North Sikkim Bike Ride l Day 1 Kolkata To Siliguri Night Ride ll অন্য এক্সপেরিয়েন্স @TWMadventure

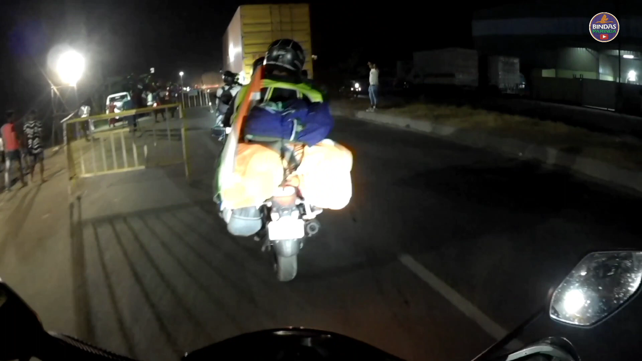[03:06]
আলটিমেটলি আমরা ডানলপে অনেকক্ষণ, প্রায় 2 ঘন্টা দাঁড়ানোর পর অনুপদা আসলো,
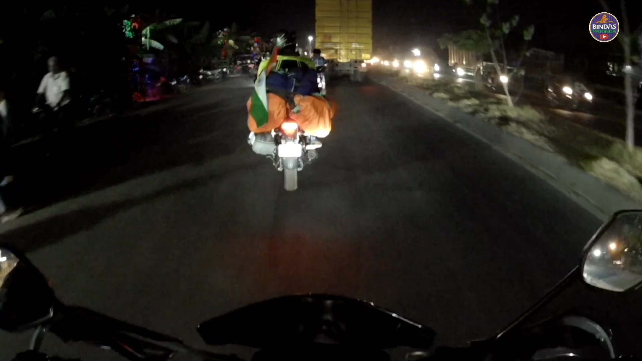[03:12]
আর অনুপদার সঙ্গে আরও 2-1 জন আসলো, আরও 2 জন আসলো। তো আমরা রাইড স্টার্ট করলাম 9টার সময়, কিন্তু আমরা রাস্তাটা যে বলেছিলাম আমরা ব্যারাকপুর হয়ে যাব, সেটা সম্ভব হয়ে উঠল না, কারণ রাত্রে অনেকটা জ্যাম হচ্ছিল।